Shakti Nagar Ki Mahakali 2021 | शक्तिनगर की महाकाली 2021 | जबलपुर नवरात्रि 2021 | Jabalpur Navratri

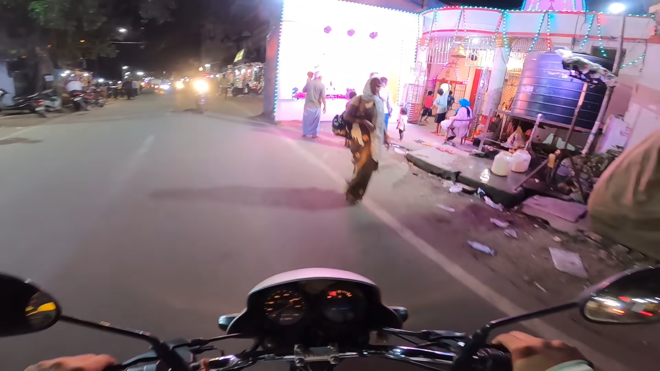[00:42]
अभी मैं चुंगी से थोड़ा आगे आया हूँ और यहाँ पे आप काली जी के दर्शन कर लीजिए। जय माँ काली। इस तरफ जाएंगे ना तो चुंगी पड़ेगा।
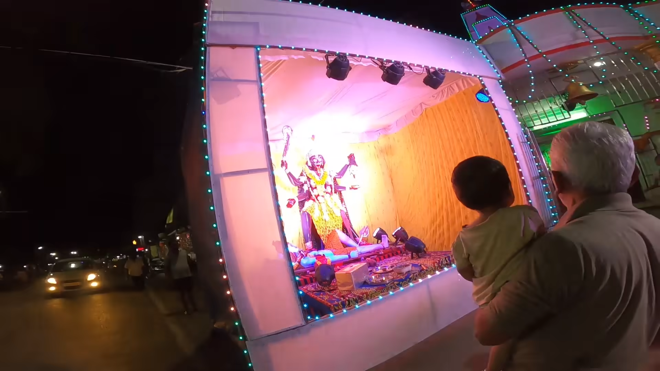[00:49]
बहुत खूबसूरत लग रही हूँ, बहुत खूबसूरत।
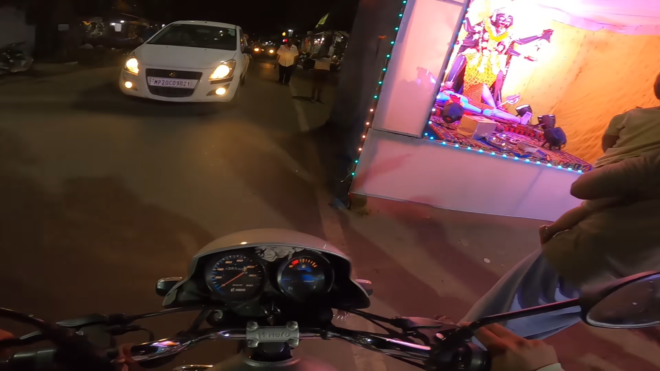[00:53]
चलिए फिलहाल हमको चलना है शक्तिनगर। एड्रेस हमको पता नहीं है, पता करते हुए चलना पड़ेगा गूगल मैप। जिंदाबाद। ओहो यहाँ भी सजाए हुए हैं, ये स्टेशन के पास है।
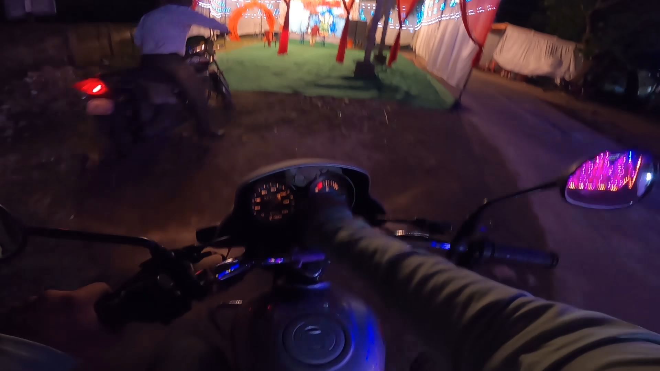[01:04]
आपको इन दुर्गा जी के भी दर्शन करा देता हूँ, उसके बाद हम चलते हैं।
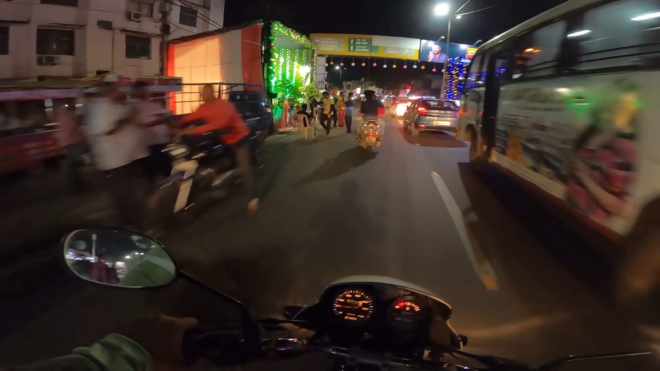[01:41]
यहाँ पे भी बीच में थोड़ा सा सजा दिए हैं और यहाँ पे माता रख दिए। जय माता दी।
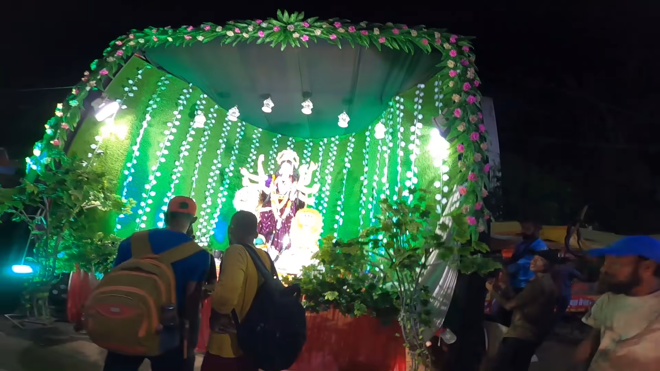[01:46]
भक्ति भक्ति भक्ति।
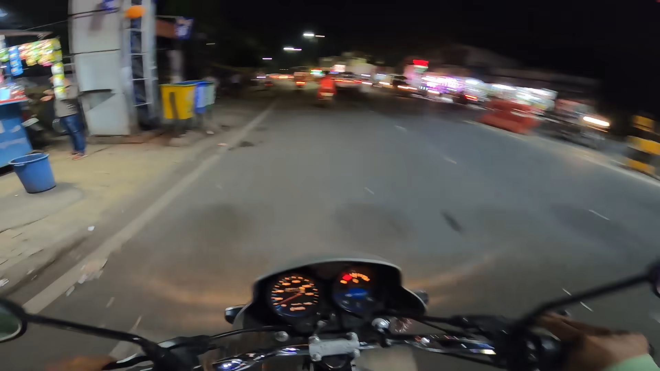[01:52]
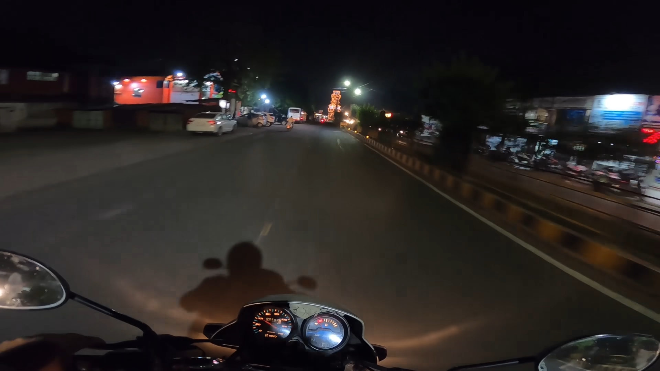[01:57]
ओ भाई, घंटा घर को क्या सजाए हैं यार, क्या जबरदस्त सजाए हैं। देखिए आप, बहुत प्यारा लग रहा है यार, गजब।
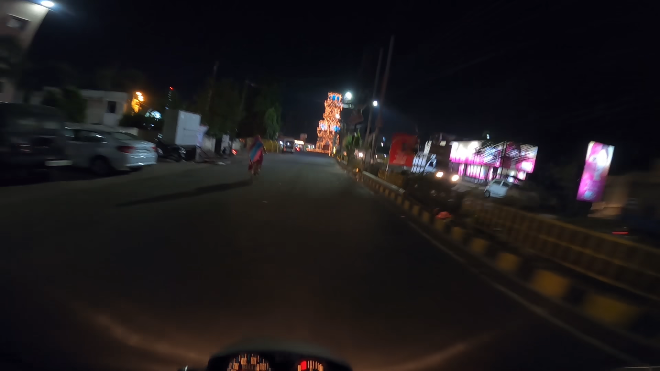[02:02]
अंदर लाइटनिंग ब्लू वाली भी लगाए हैं, फिर ऊपर से पूरी लाइट्स चमक रही हैं। वाह गजब यार। अरे राम जी की फोटो लगी है मेरे। जय श्री राम।
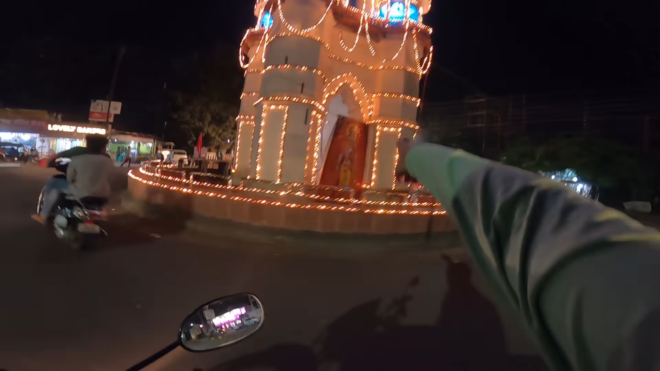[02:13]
गजब यार, दिल खुश हो गया देख के। अरे यहाँ बजरंगबली जी। जय श्री राम, जय श्री राम।
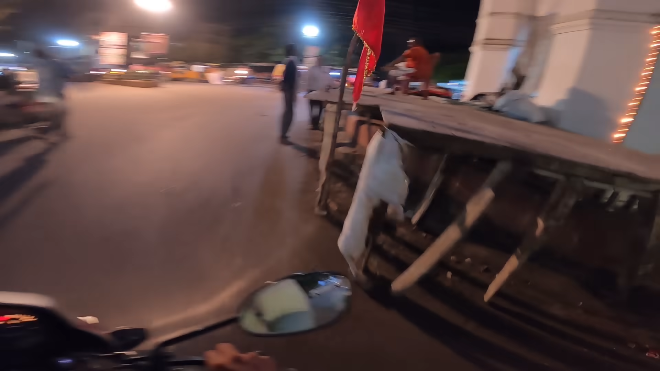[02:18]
अच्छा अभी माता रखी नहीं गई है यहाँ पे, रखेंगे कुछ दिन बाद, हो सकता है पंचमी को या जब ये लोग अपना प्रोग्राम बनाए होंगे।
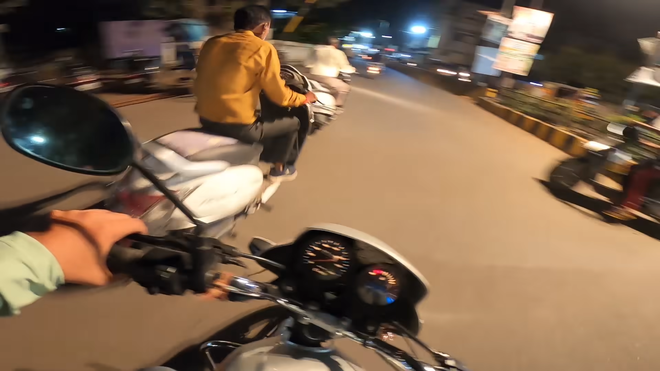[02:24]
अरे वाह यार, दिल खुश हो गया। बंगाली क्लब, बंगाली क्लब, बंगाली क्लब अभी बन रहा है, अभी बहुत पीछे है, बहुत पीछे है, अभी बहुत टाइम लगना है बनने में।
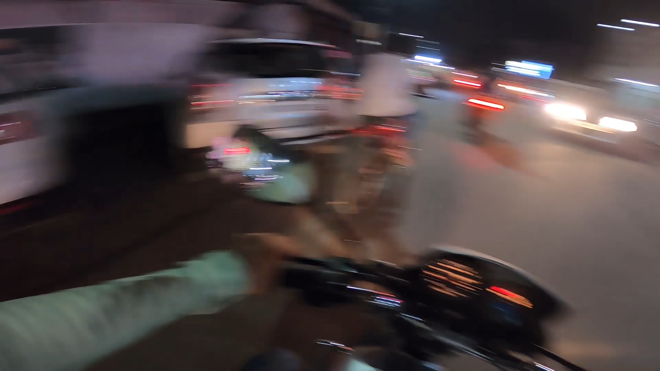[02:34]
अभी सामने आने वाला है शास्त्री ब्रिज और सजावट देखिए आप यहाँ पे, जबरदस्त यार। ये डिवाइडर के बीच में जो ये लाइट्स लगाते हैं ना, बहुत खूबसूरत लगता है यार, बहुत खूबसूरत। देख रहे हैं येलो ग्रीन पिंक ब्लू, फिर उसके बाद वाइट।
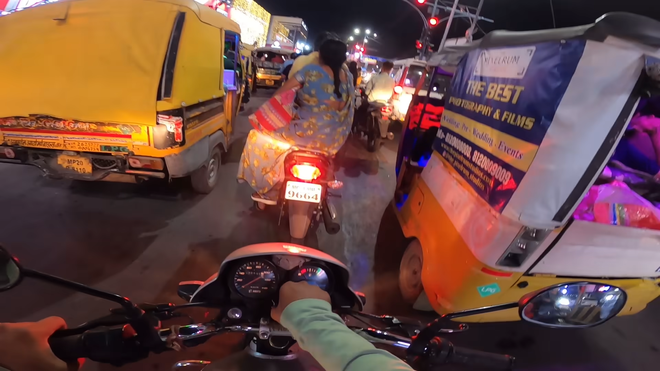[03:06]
73 सेकंड का है बताओ, रुकना पड़ेगा टाइम।
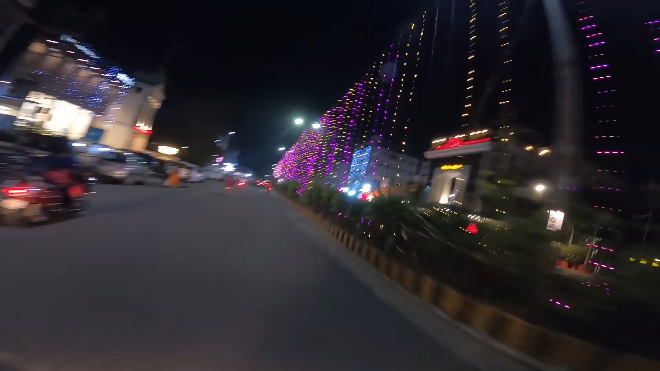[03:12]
सब जगह ही सजा के रखे हैं यार, देख रहे हैं माता का आगमन हुआ है माता का। देखिए जहाँ पे आज हम जा रहे हैं ना शक्तिनगर, वहाँ का एड्रेस मुझको पता नहीं था।
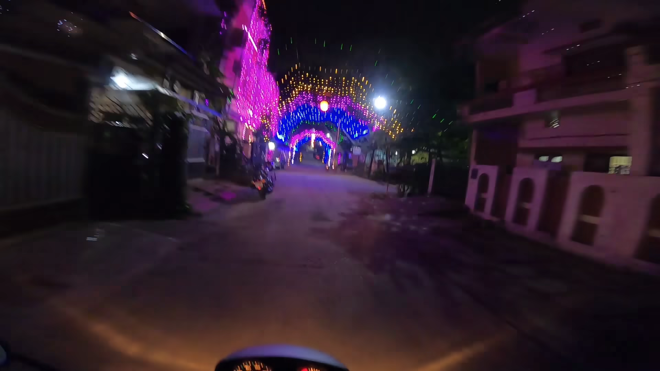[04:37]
ओहो क्या सजाए हैं यार, बीच में फुटबॉल जैसे जैसे ये लगाए हैं, मस्त सजाए हैं।